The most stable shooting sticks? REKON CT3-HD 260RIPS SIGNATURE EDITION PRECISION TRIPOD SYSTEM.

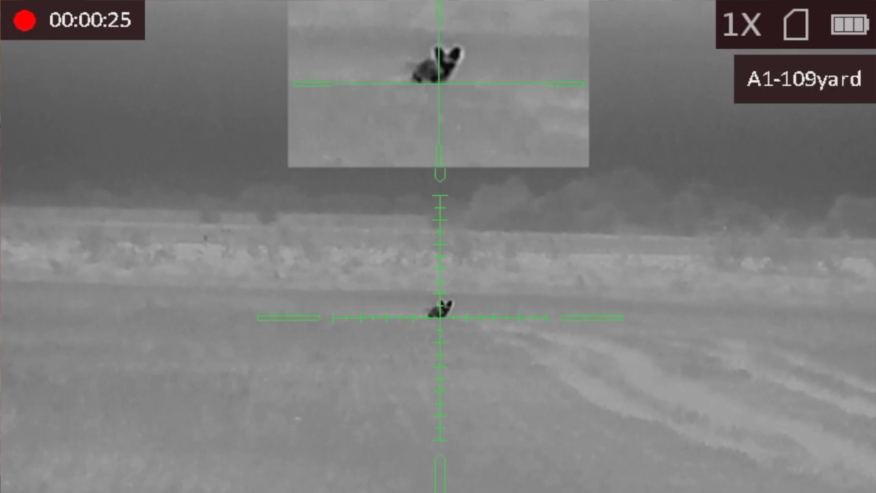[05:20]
into an area having already deployed the legs to the right length you know carrying them over like I said with this arm here deploy them get set up with a rifle so that's all ready to
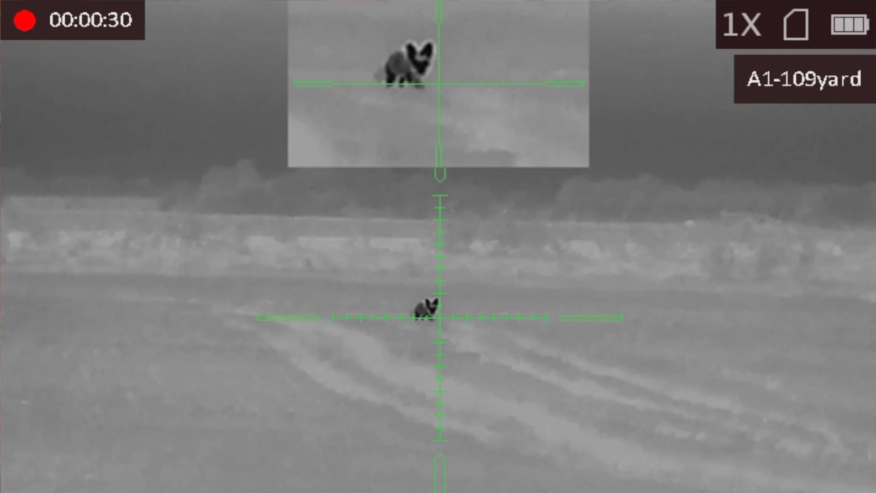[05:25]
go I can call put my spotter out you know sight the fox
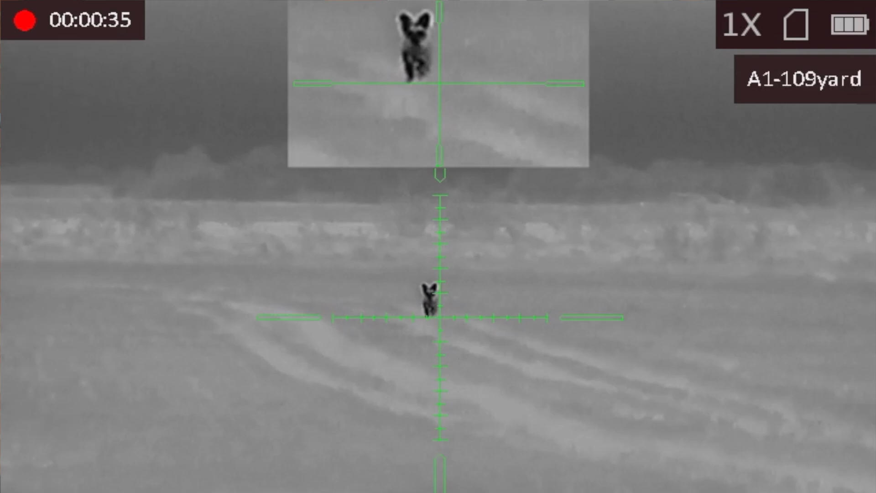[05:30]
I'm completely hands-free I can put my caller out in the field I can then you know put the call remotely from my pocket use